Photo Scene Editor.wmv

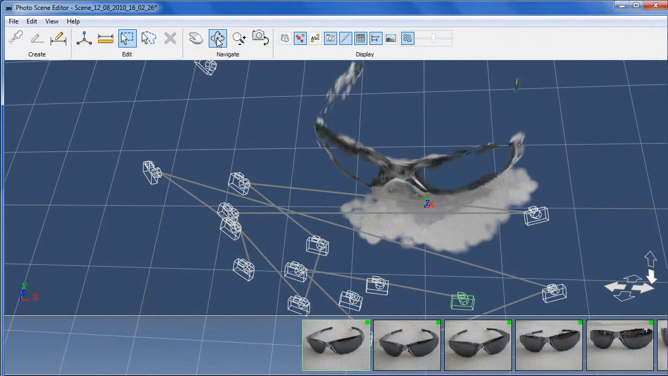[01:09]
Now when the scene is done, you get this nice panoramic environment here. It's a 3D scene constructed from your reference photos.
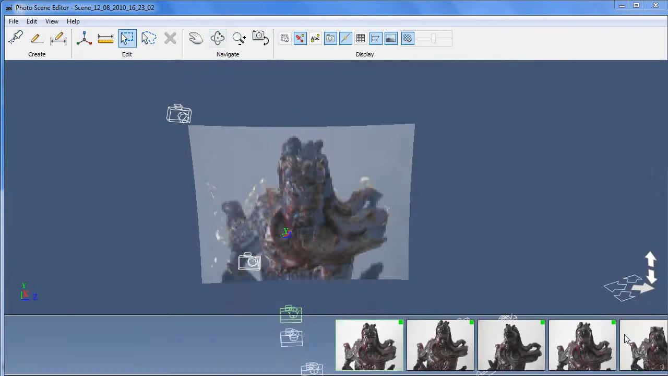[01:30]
for things that involve straightforward geometry that you feel you can easily recreate in a computer program if you want a 3D model.
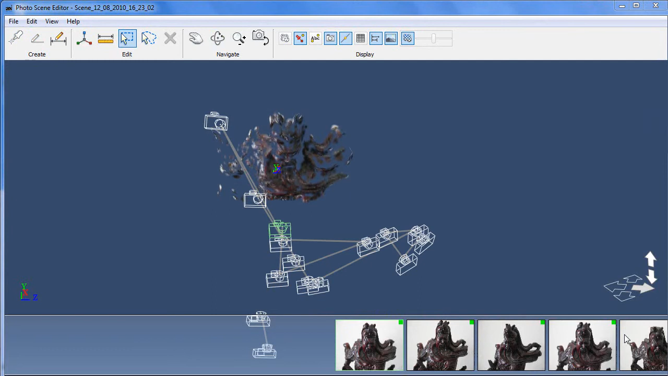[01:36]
But imagine being able to construct a digital 3D model of a complicated item, like this ancient Chinese warrior.
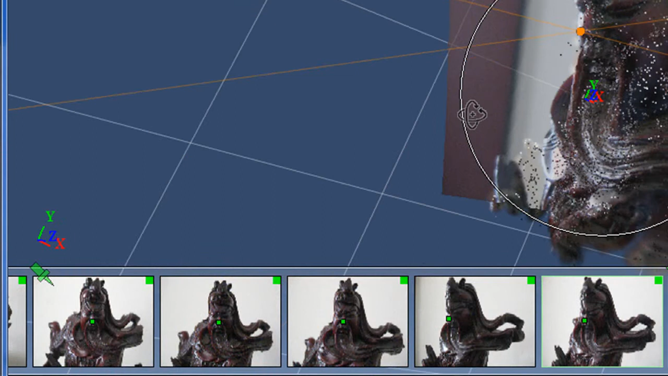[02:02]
You can also enter a reference distance.